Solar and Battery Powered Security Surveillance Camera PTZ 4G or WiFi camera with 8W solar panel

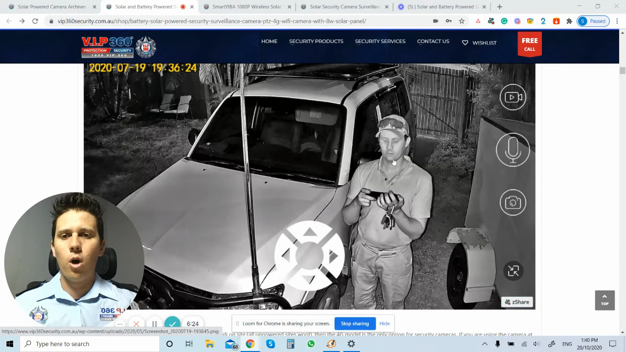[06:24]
Black and white just using the infrared night vision. Okay. So traditional cameras are only black and white at night. Now, because you've got a motion detection detection light built in, if you use the light feature, you will now get colored night vision at night.